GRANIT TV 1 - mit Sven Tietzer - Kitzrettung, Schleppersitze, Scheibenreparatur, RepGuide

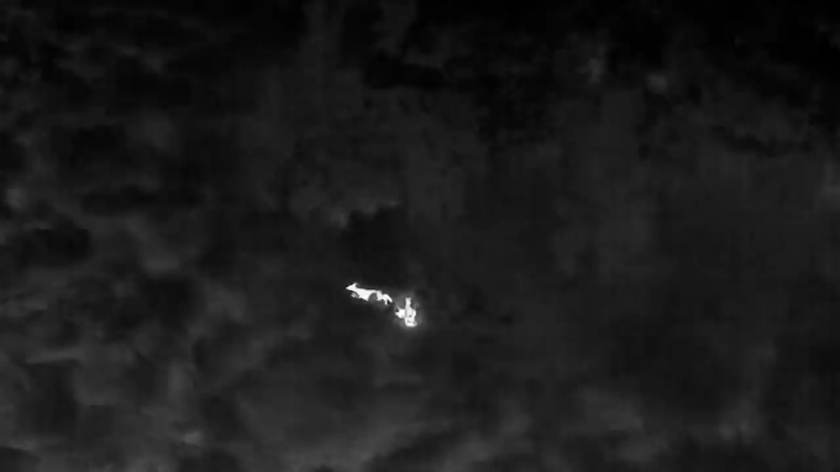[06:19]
Da laufen sie weg. Da laufen sie weg. Ja, genau. Die sind schon größer.